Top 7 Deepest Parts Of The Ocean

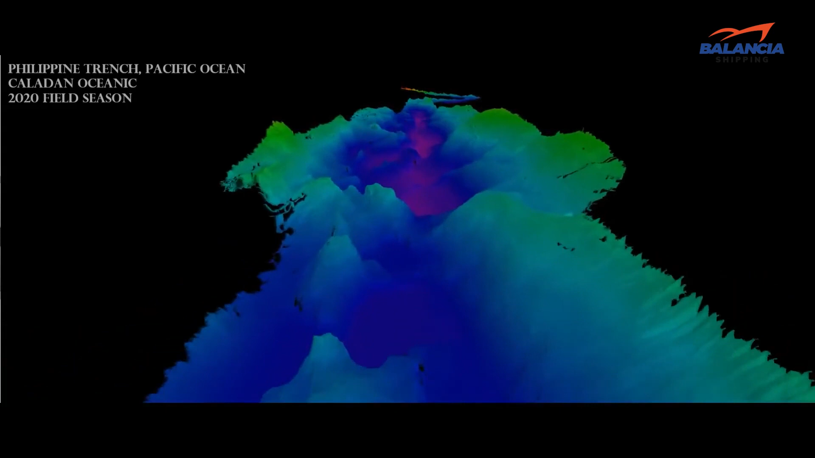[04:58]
The third deepest point in the world, the Galachia Deep in the Philippine Trench is 10.54 kilometers below sea level.
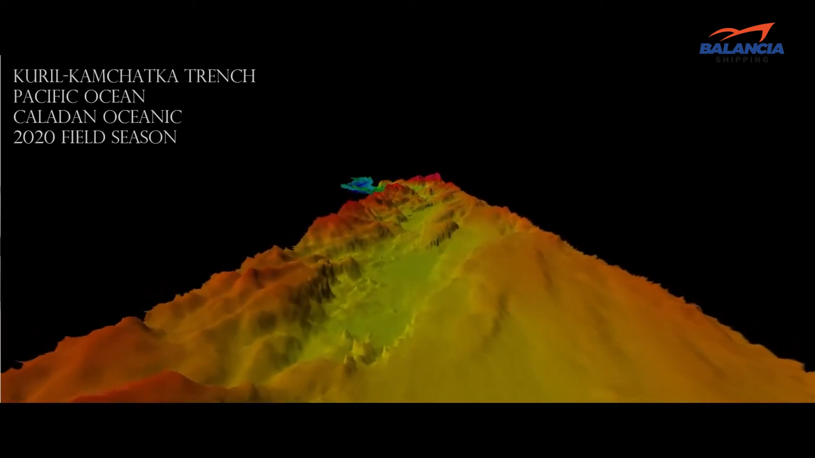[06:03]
this trench lies at the considerable deep of 10.5 kilometers below sea level.
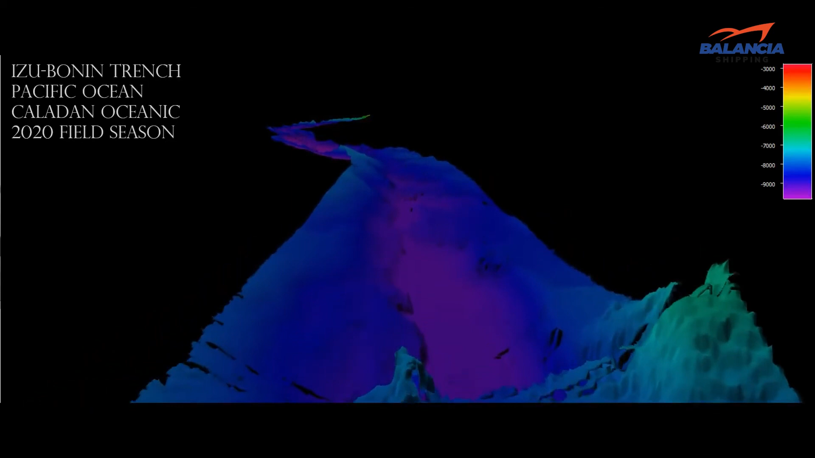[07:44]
Located in the Western Pacific Ocean, the Isu Ogasawara Trench has a maximum depth of 9.78 kilometers.